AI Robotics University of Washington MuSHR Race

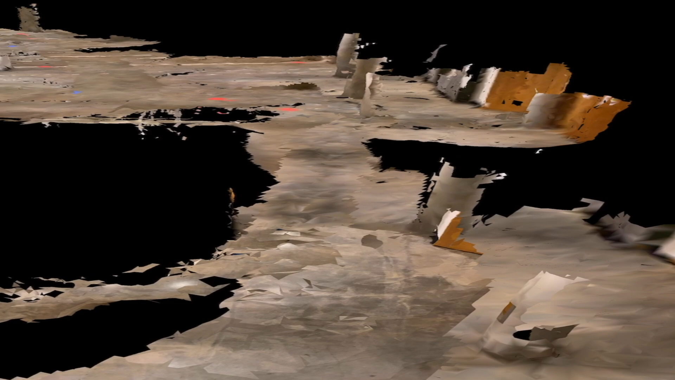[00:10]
Look how awesome this is. We're creating a volumetric point cloud in
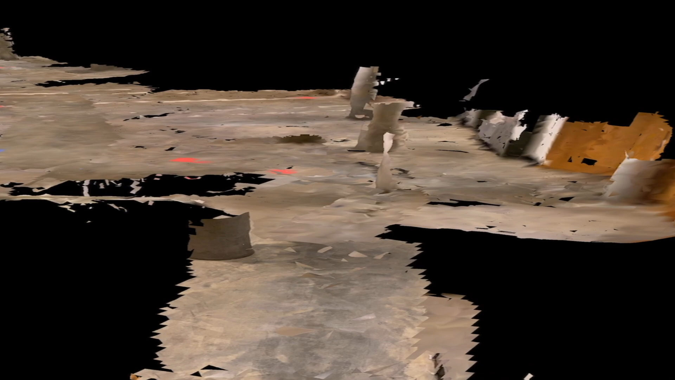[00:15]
real time utilizing 6d AI technology and this
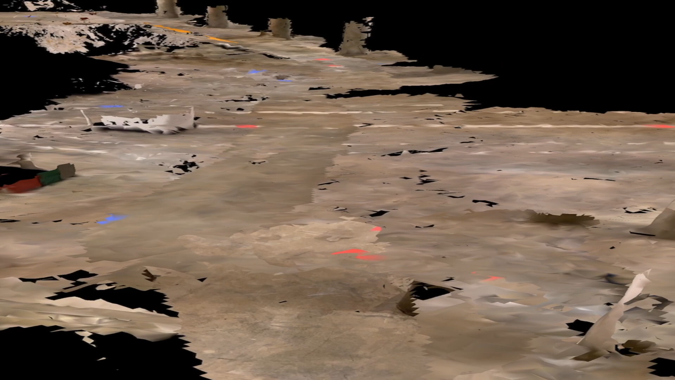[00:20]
is our path and what we're supposed to do is actually tag all of these individual blue pieces of paper all the way through.
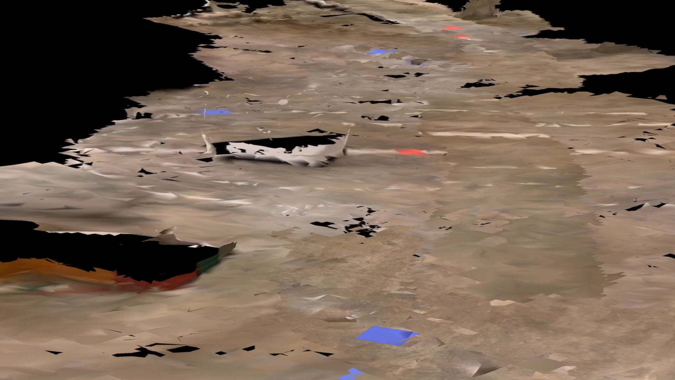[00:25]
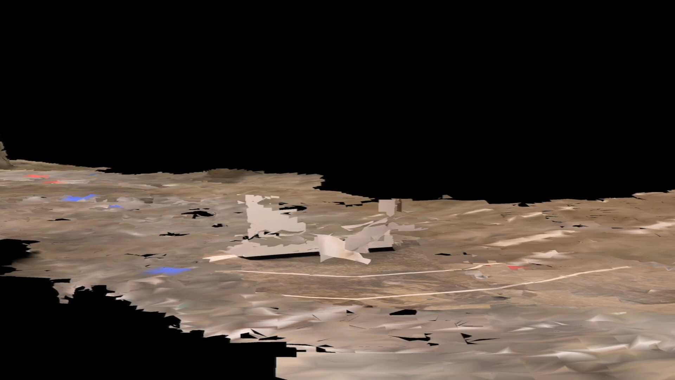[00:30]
So we can even zoom in here. Oh look at that. Zoom out.
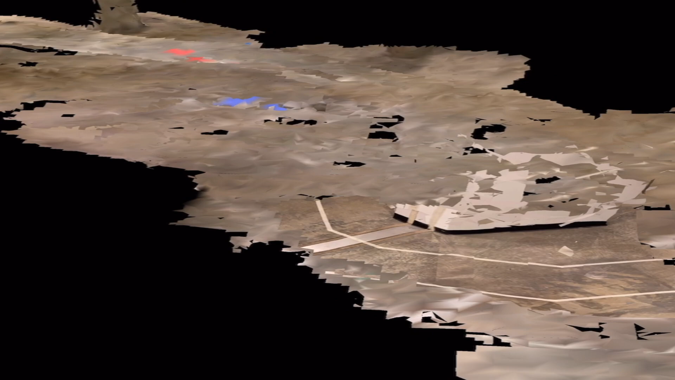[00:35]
Now we'll come back around and hit this blue piece of paper. Keep going.
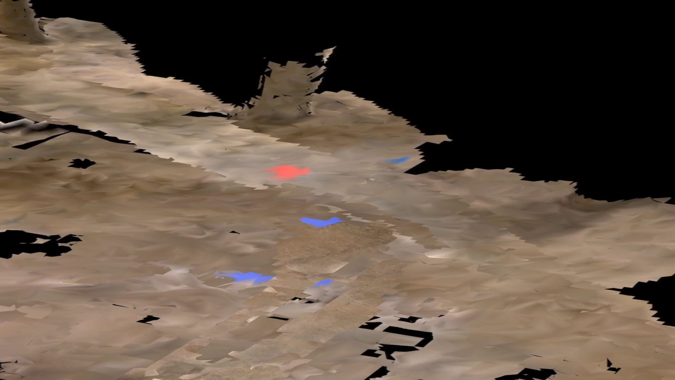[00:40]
I'm going to hit this blue piece of paper. Go all the way down this corridor.
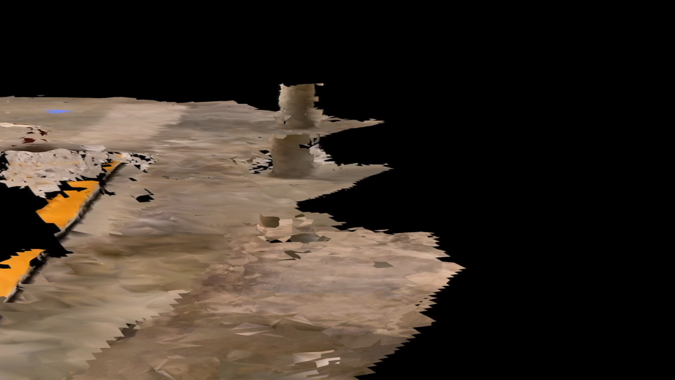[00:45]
I'm going to keep going down this corridor. We're trying to get it done in under a minute and then we're going to
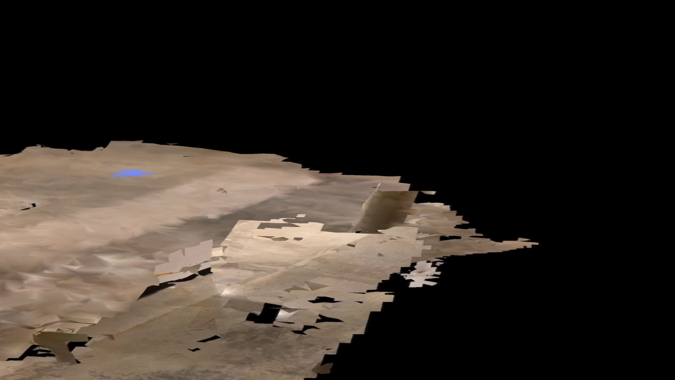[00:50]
come all the way here and we will be finished.
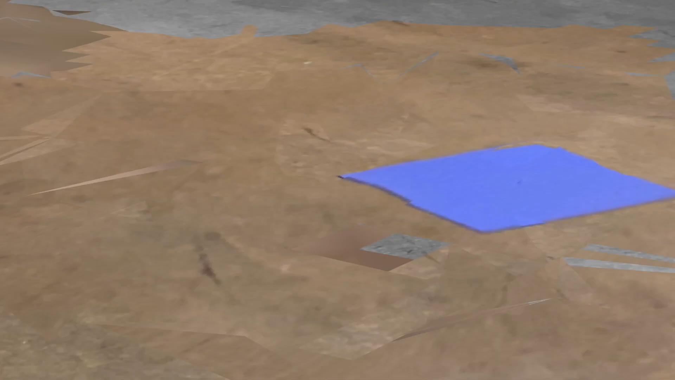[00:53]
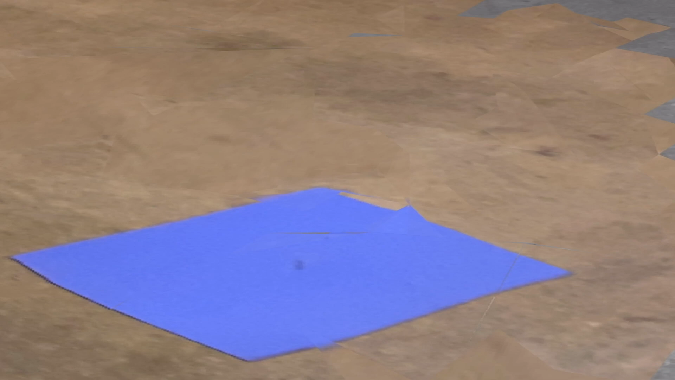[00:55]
Awesome. Let's take down the corridor. That is pretty sweet. Look at that.
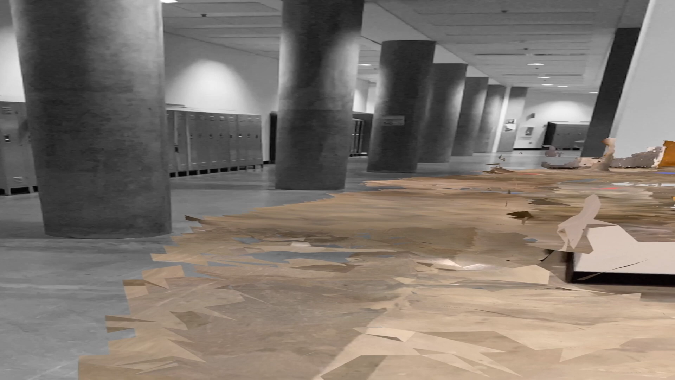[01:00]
Let's zoom out. That's our entire path. Let's get it started.
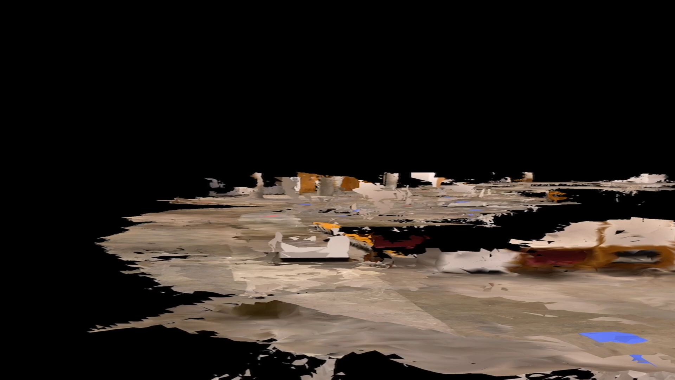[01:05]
People excited here. here. Let's go.